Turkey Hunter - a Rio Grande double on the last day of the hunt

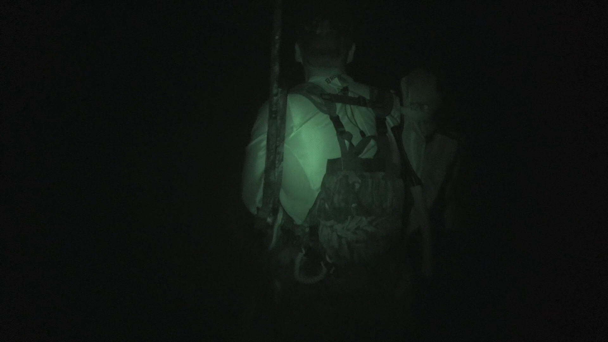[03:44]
Clouding up.
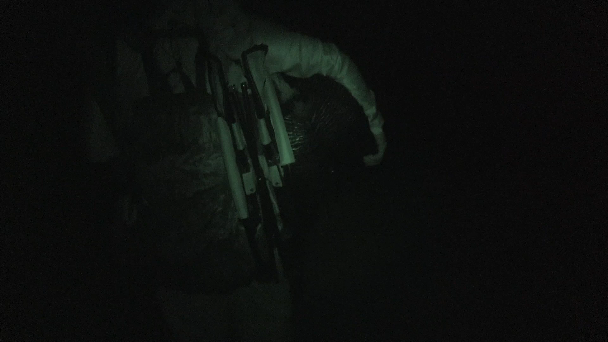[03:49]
Well, Seth and I get there early the next morning, cover of darkness to our advantage, and we slip in.
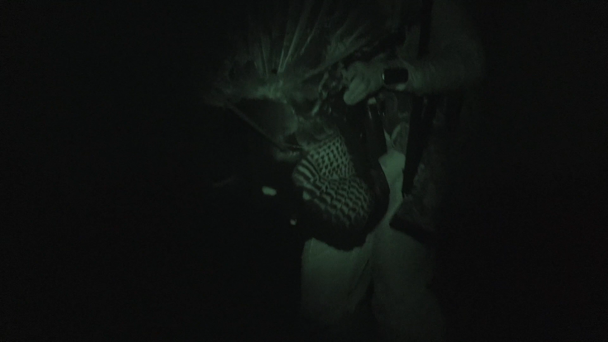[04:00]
We slip all the way back to that field Kevin was talking about, the wildflowers, and we post up.